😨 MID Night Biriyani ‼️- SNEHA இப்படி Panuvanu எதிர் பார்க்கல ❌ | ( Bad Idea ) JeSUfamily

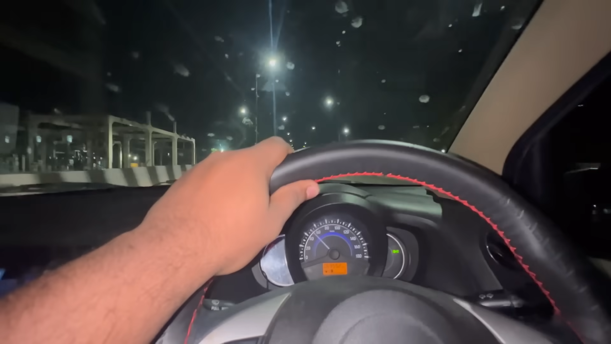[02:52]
வேகமா ஓட்டாத கைப்புள்ள, மெதுவா போ. இது நம்ம தூத்துக்குடி பாலம், இந்த பாலத்துல ஏறி
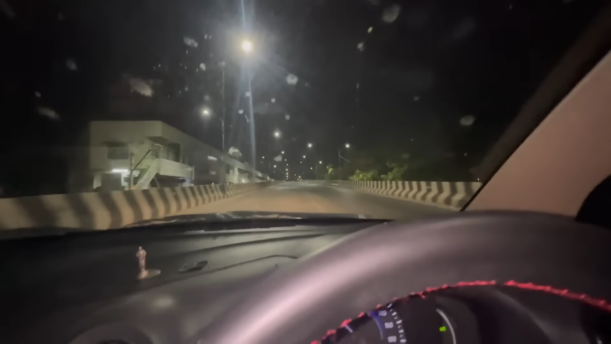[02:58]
போறேன். டீ மாஸ்டர் அப்படின்னு ஒரு கடை உண்டு, இல்லைன்னா ஃபிஷிங் ஹார்பார்ல வந்து எப்பவுமே சாப்பாடு இருக்கும்.